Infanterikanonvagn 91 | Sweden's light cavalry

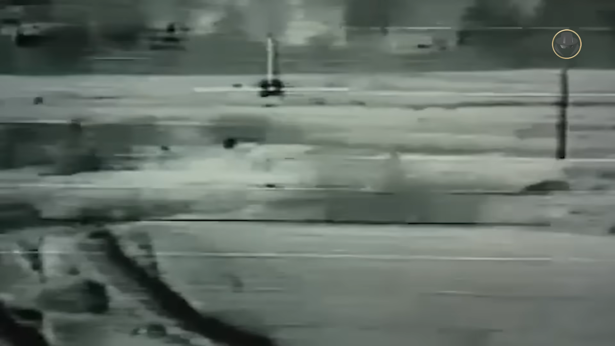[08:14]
The gunner's TP-1050L sight had a seven-times magnification with a nine-degree field of view in the day channel.
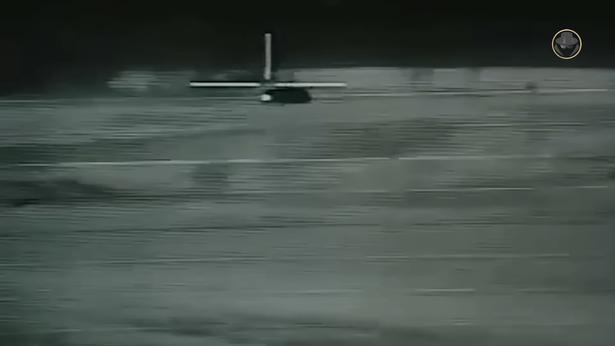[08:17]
Its passive night vision subunit used a micro-channel image-intensifier tube with an 8.5 times magnification and a 5.3-degree field of view.